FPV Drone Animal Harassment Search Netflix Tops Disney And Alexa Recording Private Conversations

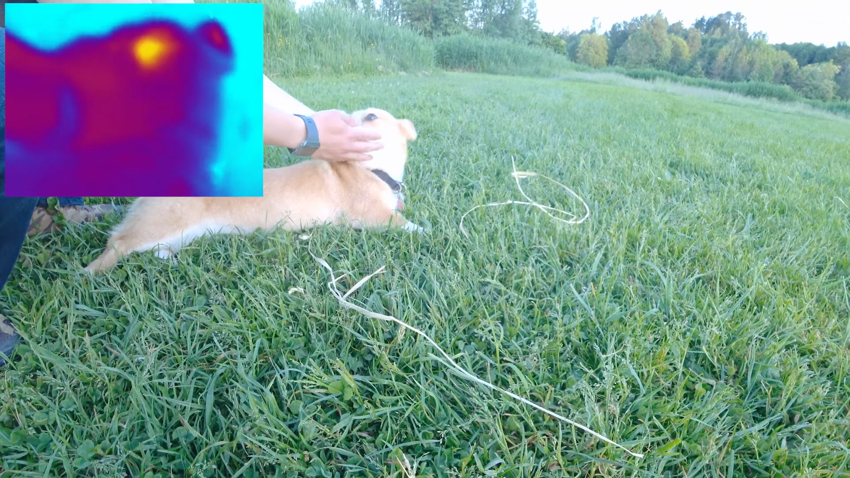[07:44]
She's warmer than me. Is it? Nose. Her head. What is that? Is that posing? He's like, no, I'm exhausted with the drone. The head's about 27 to 30.
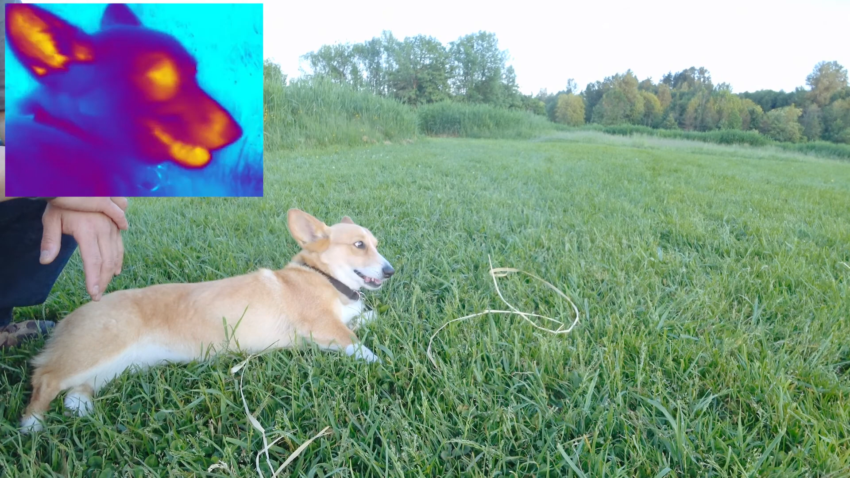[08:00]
So she is hotter than your. Is that playing or is that. Or is that genuine exhaustion?